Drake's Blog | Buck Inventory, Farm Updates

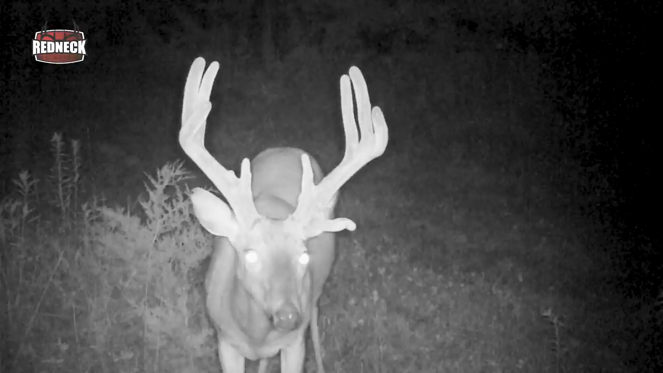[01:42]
But he'd definitely be a deer that I'd be interested in on this farm if he was on here a little bit more than what he is now.
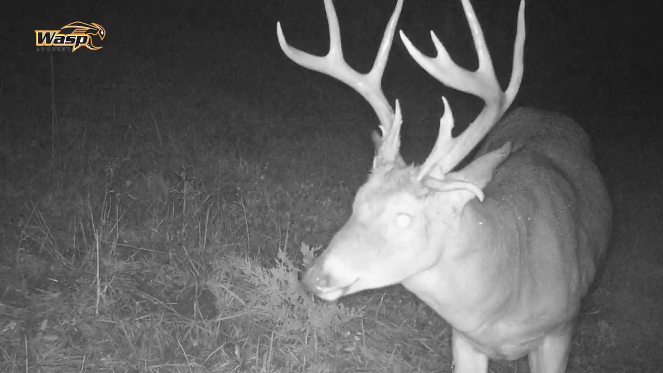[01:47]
So there's a couple other deer in here that are solid deer, a couple 8-pointers.